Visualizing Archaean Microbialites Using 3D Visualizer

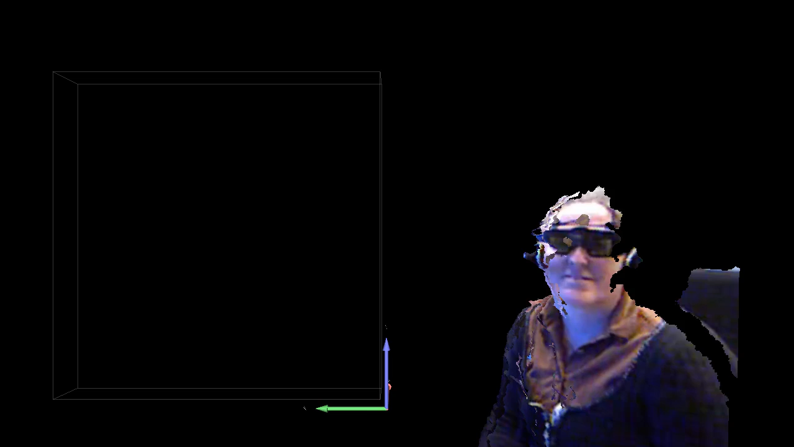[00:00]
Hello, I'm Dawn Sumner. I'm a professor of geology at UC Davis and one of the things I study are ancient microbial communities. They're fossilized in rocks and I'm going to show you a sample that we look at in three dimensions. This rock is two and a half billion years old and it's
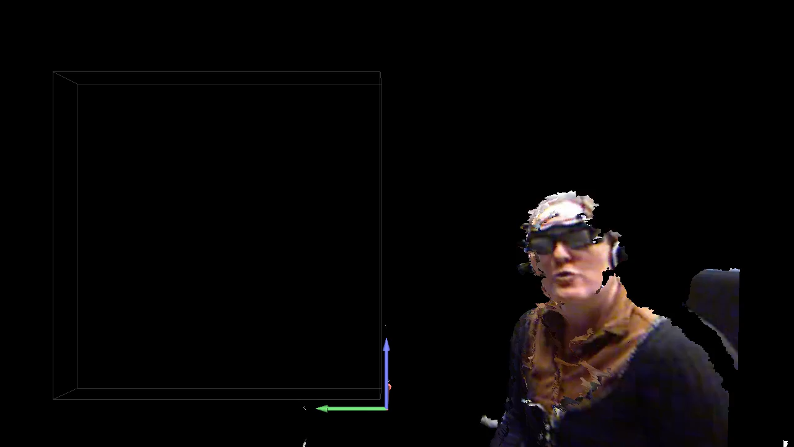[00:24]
from South Africa and the way we make these images is we grind off the rock a little bit at a time and we scan it between each one of those and then we compile it into a 3D model.
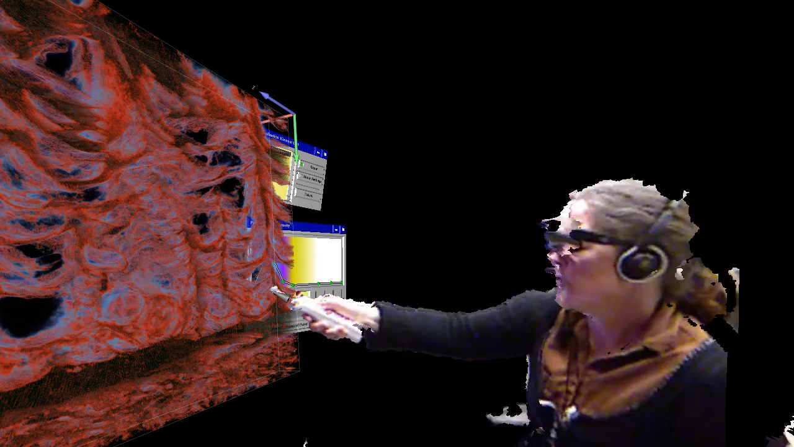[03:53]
So what we have here are places that are red were black in the original items. You can see it on the color palette here and some of the black is still black.
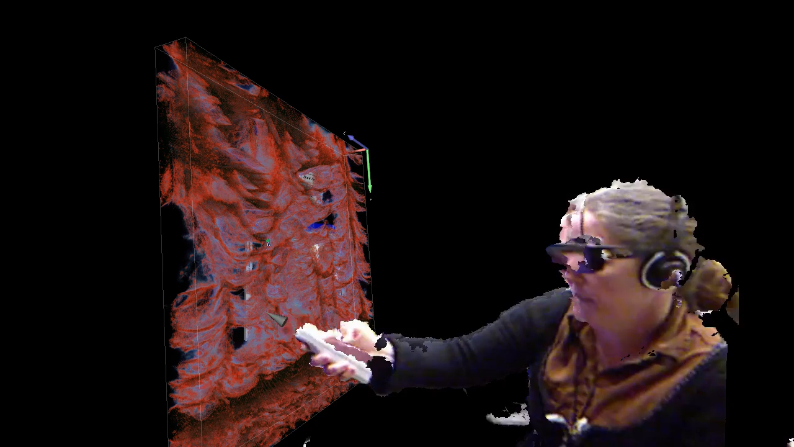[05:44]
And so here's another area right in here where there's a part of the
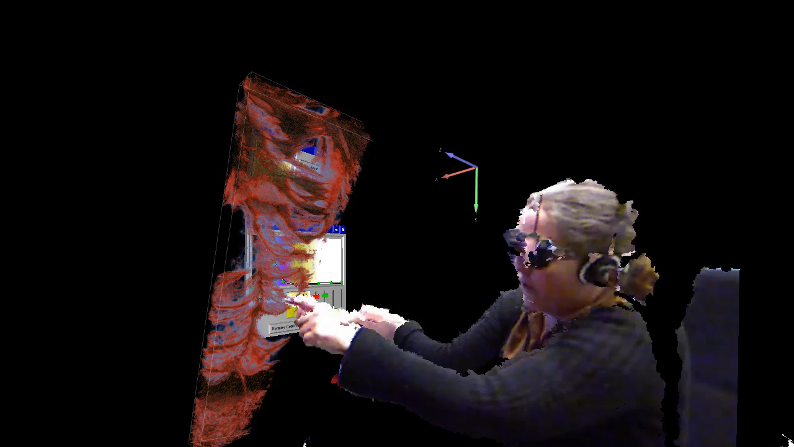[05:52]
microbial matter biofilm that's extending into this void space.
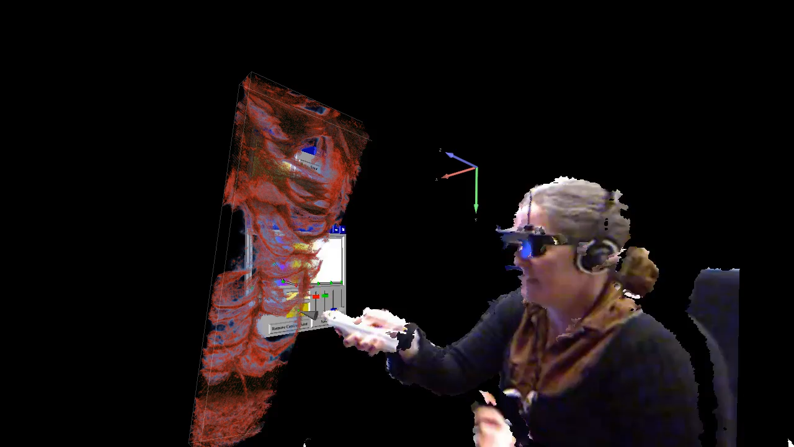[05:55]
So that one's an interesting place and I think I want to try looking at it in a different way.
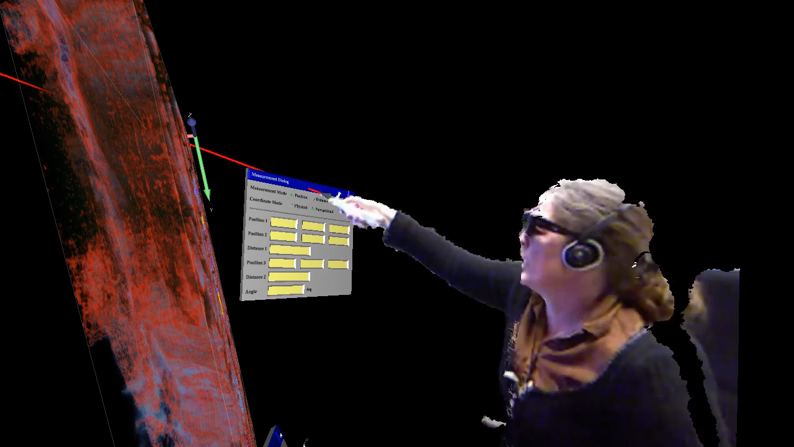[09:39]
And what we have is we can measure position, distance, or angle.
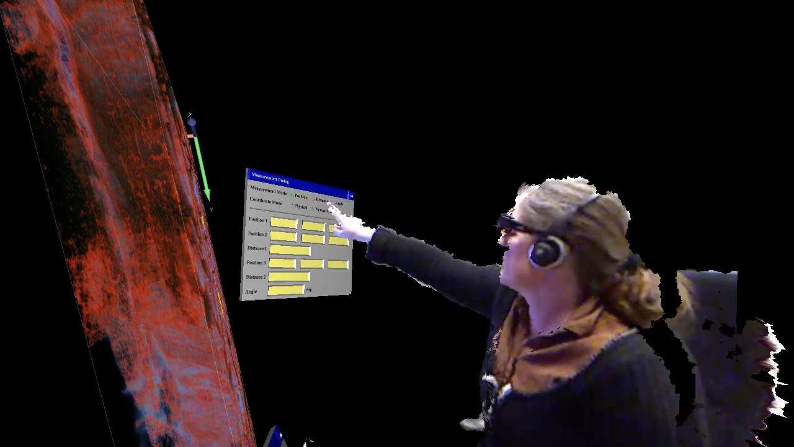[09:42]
And the location of each point shows up under the positions. And then we get distances and angles if we choose to measure those.
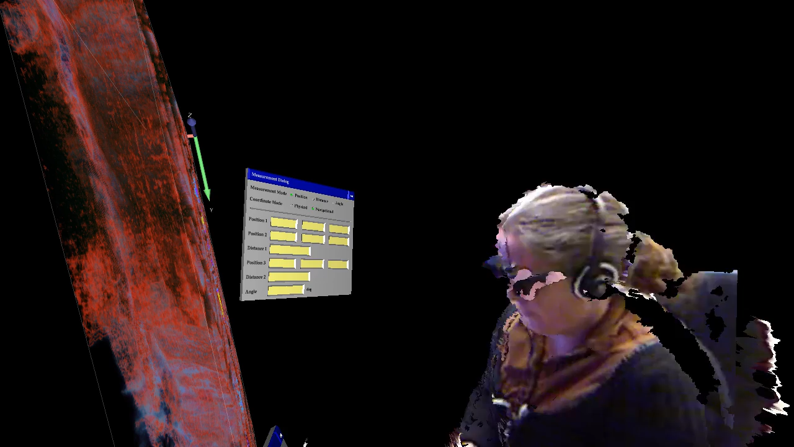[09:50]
So I want to measure the height. So I'm going to choose the distance.
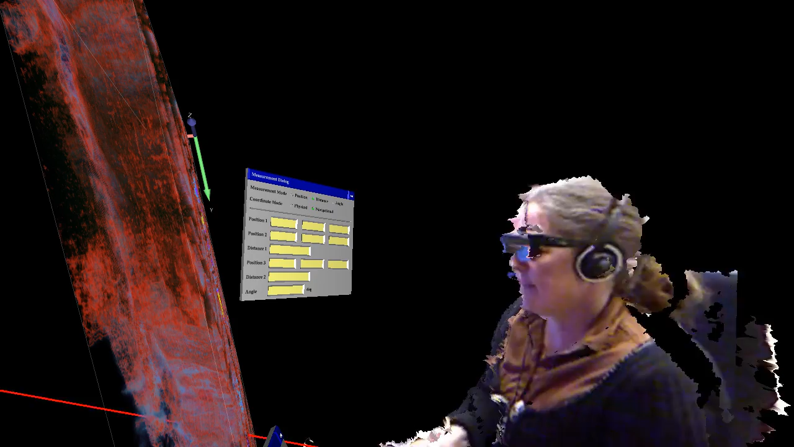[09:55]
And then I can manipulate the data and measure the height.
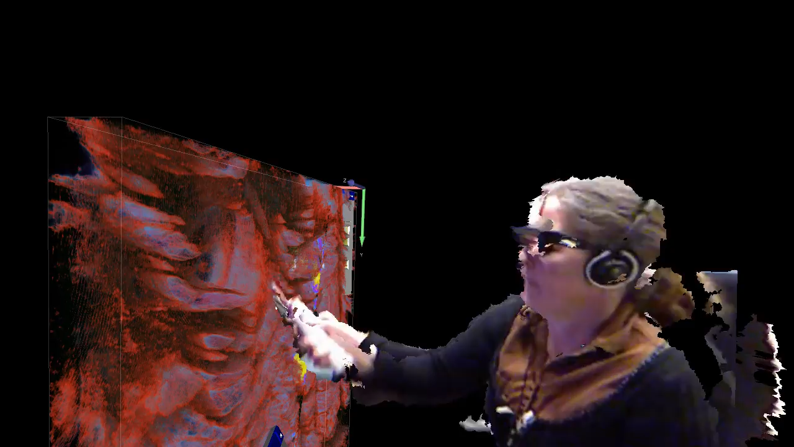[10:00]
Okay. So I think that this structure,
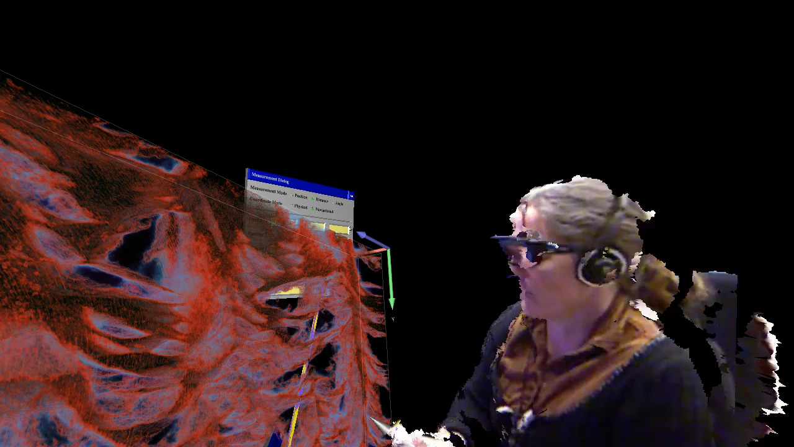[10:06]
there's a layer that comes from here and goes up into this zone, comes back down.
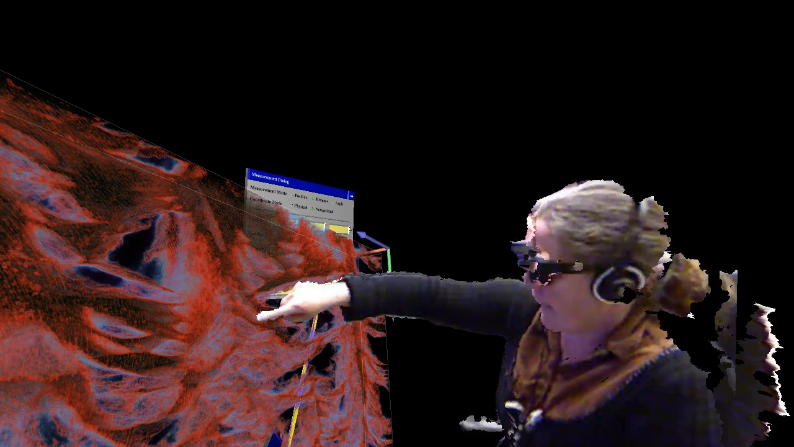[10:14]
So I think the height is from about here to somewhere about the edge here. Set off to the side. So I'm going to measure that distance.
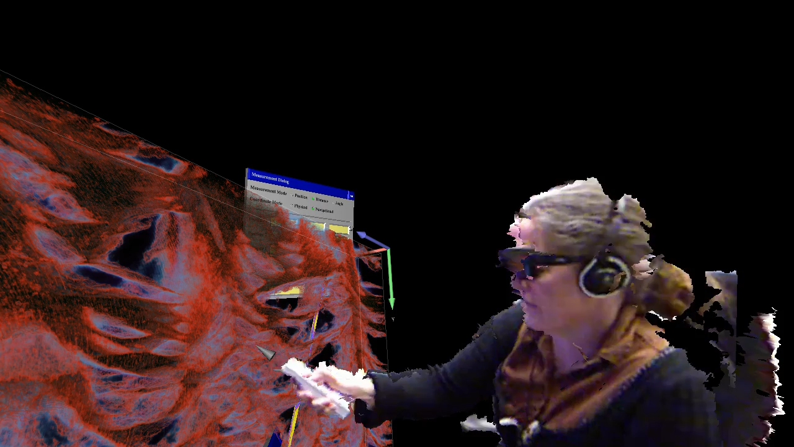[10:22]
And so when I click the measurement button, it gives me a little cross that I can put in the sample.